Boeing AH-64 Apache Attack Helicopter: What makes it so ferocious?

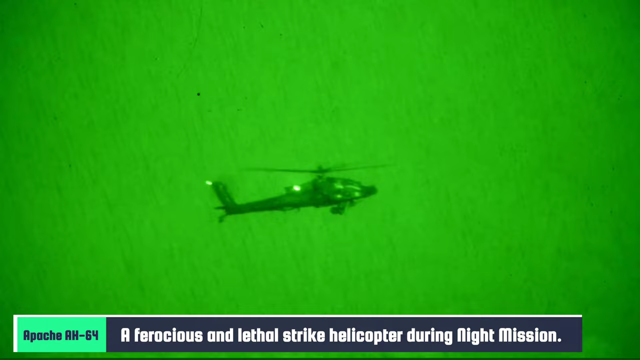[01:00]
Upon fielding the Apache, its extensive use in night operations made it clear that it was capable of operating beyond the forward line of owned troops.